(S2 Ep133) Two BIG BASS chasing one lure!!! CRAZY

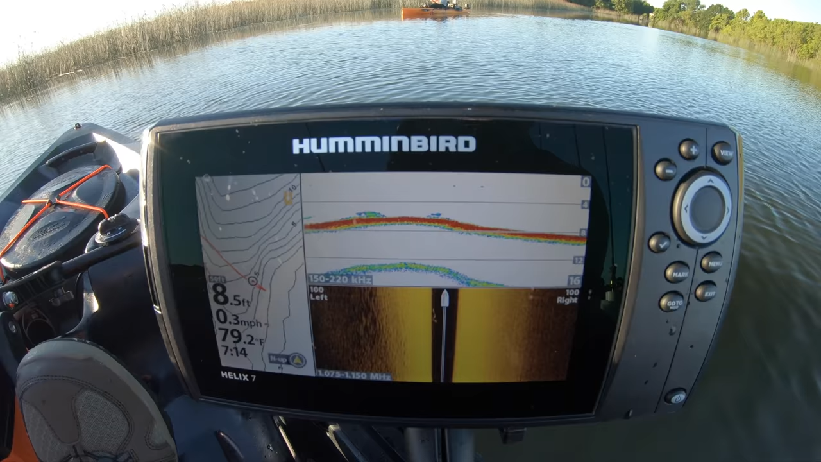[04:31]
On screen: depth 8.5 ft, water 79.2°F, speed 0.3 mph
we've got some fish directly below me and that's what I love about the freshwater scene